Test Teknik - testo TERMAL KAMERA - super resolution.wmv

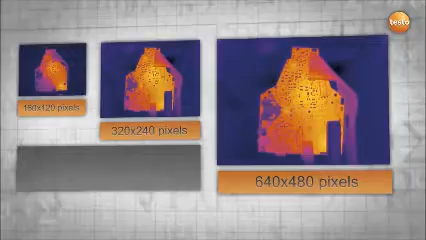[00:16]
It makes the image quality of your Testo Thermal Imager a cut above the rest, with four times as many pixels and a more detailed picture.
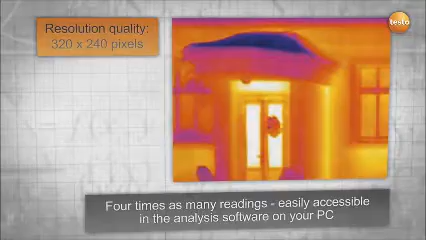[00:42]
It is important to mention that this technology captures real measuring values, which can be compared to a higher detector resolution.
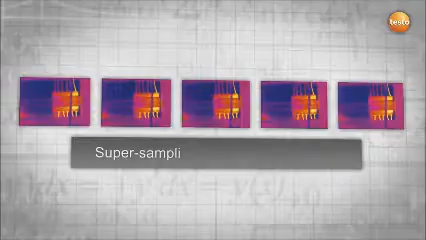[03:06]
The thermal imager takes multiple images in less than 0.5 seconds.
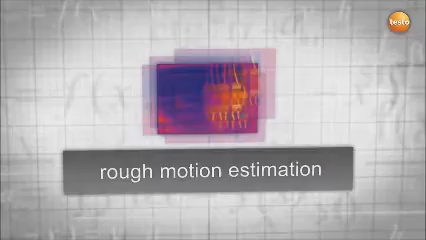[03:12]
They are combined in one high-resolution image, uniting the technologies of super sampling and deconvolution.
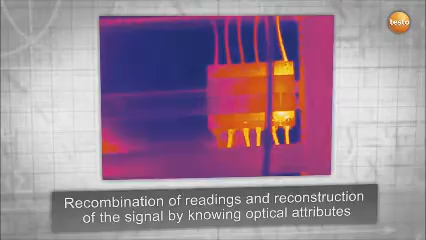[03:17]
This process is reflected in the formula that was exclusively developed for the Testo super-resolution technology.
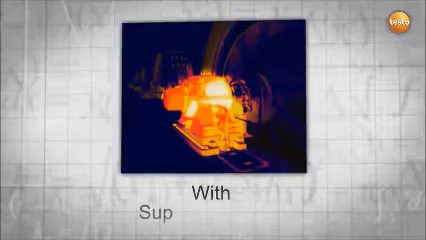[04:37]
But that's not all. As your smallest measurable object decreases in size,
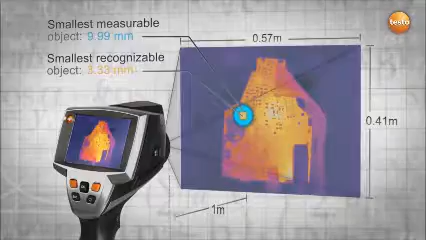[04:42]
you are still able to detect more details while maintaining the same distance to your measured object. The conclusion. With the aid of the natural movement of the hand,
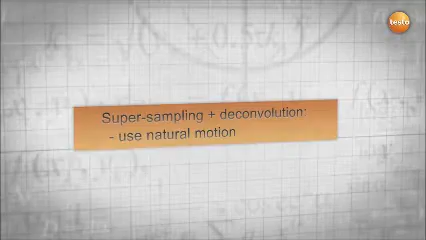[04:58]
super-resolution combines all advantages of super-sampling and deconvolution into a new and revolutionary technology.
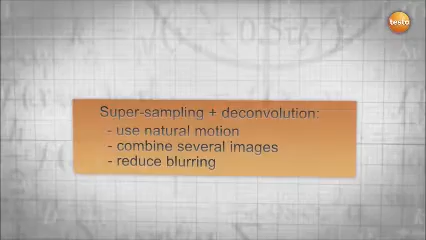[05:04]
As a result,
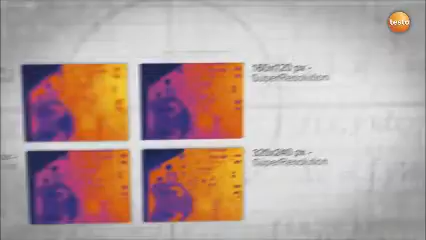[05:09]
super-resolution improves your resolution and allows you to thermograph even smaller objects and see more details.